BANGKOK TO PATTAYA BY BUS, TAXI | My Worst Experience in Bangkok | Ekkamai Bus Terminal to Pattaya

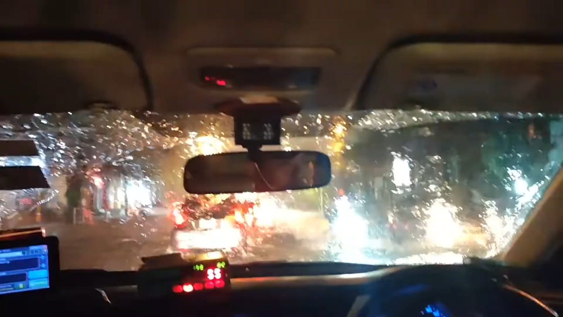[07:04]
बाढ़ आ गया बैंकॉक में मेरे आते ही।
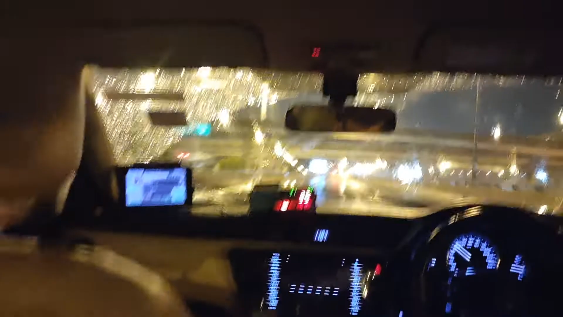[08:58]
भाई हम लोग एक्सप्रेस वे पर आ गए हैं और यहाँ से अभी भी 143 किलोमीटर है, 2.5 घंटे का टाइम दिखा रहा है,
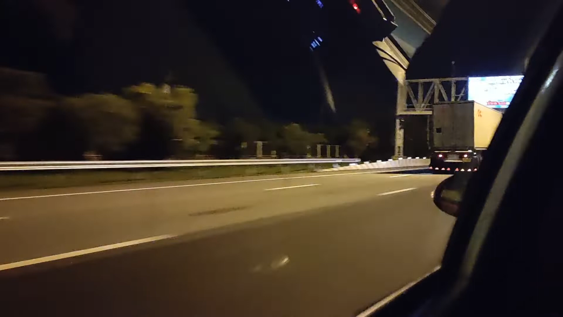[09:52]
बट हाईवे बहुत ही जबरदस्त है भाई, बहुत ही जबरदस्त।